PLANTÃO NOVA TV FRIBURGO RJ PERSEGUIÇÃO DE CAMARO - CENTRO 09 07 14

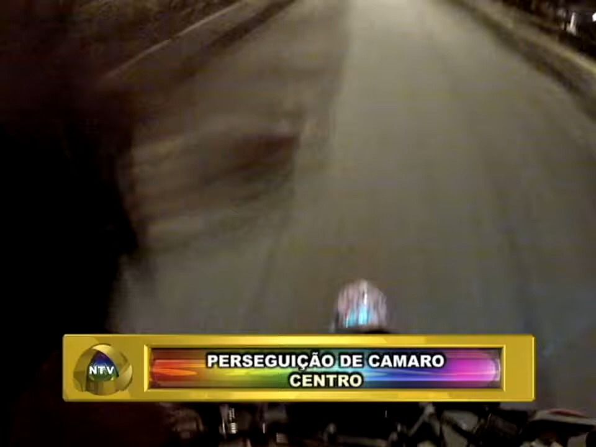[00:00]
Amigos e amigas da Nova TV, canal 14. Dali Espectador acompanha imagens do Motolink da Nova TV. São imagens do nosso repórter cinematográfico Raul Matsuyama, que acompanha nesse momento uma perseguição promovida por diversas viaturas da Polícia Militar referente a um veículo que estava colocando em risco a segurança do trânsito no centro da cidade. Vamos entrar em contato com o Raul Matsuyama, que ele vai trazer todas as informações a respeito dessa perseguição policial.